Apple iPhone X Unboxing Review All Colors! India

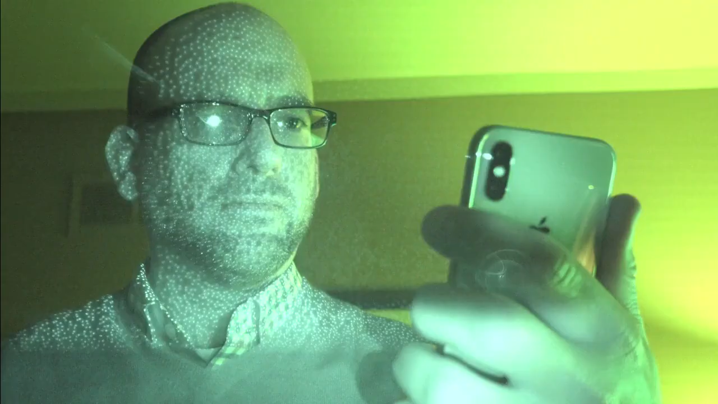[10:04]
So if I slow it down, you can actually see the dots. It actually works pretty well.